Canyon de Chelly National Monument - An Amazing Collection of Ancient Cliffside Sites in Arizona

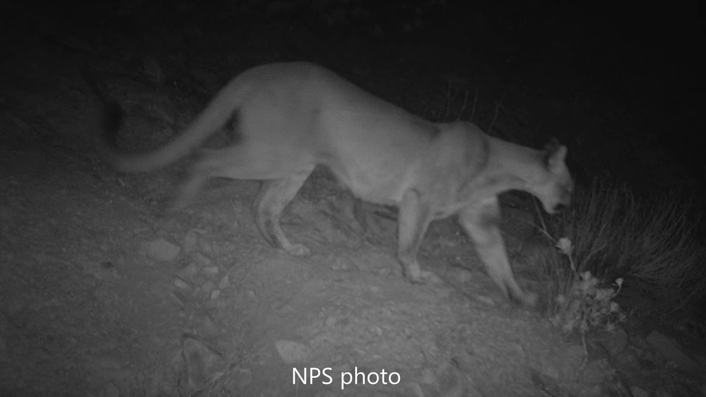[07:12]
Check out this snapshot of a feline captured by one of the National Park Service wildlife cameras during the early morning hours in Upper Canyon de Chez. This feline is most likely a female based on the size of the head and its proportion to its bodies. Most of the wildlife, such as the mountain lions, bears, foxes,